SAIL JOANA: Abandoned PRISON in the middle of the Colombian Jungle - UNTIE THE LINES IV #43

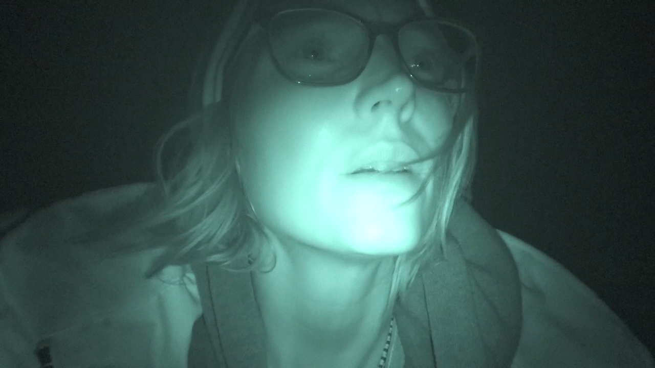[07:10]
We had a little bit of sailing but not a lot unfortunately. And now we're about 2 miles from Isla Guabona and we're just bobbing along. We switched off the engine because it's quite dark still. But the sun is going to come up in about half an hour or so. And then we're going to putter into the anchorage. Check out what there is and see if we have to take up one of those mooring balls or if we can drop anchor.
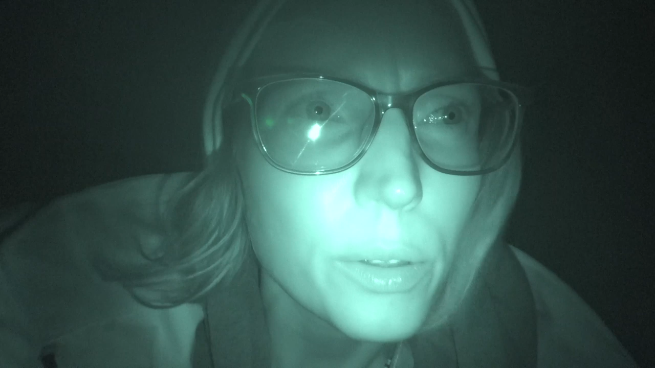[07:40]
And we're slowly starting to see the shape of the island. Supposedly it's going to be really beautiful snorkeling.
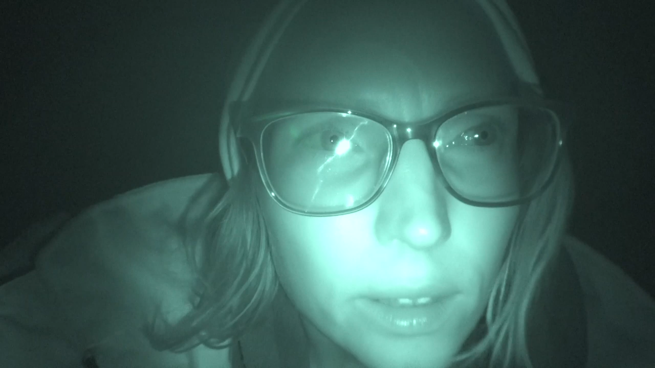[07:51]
Hopefully a nice beach. And there's an old prison on the island. So we're excited on what we're going to see tomorrow. Or today actually. In a day. In about 2 hours possibly.